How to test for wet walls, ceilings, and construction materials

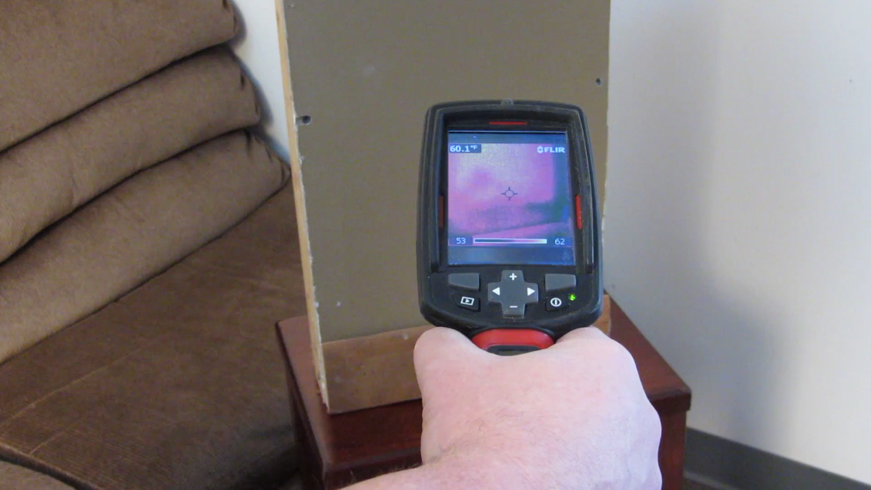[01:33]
On screen: spot 60.1°F
We've looked at the entire structure. Let's say that we see this band of purplish blue area. We're going to confirm that with what's called a non-destructive moisture sensor.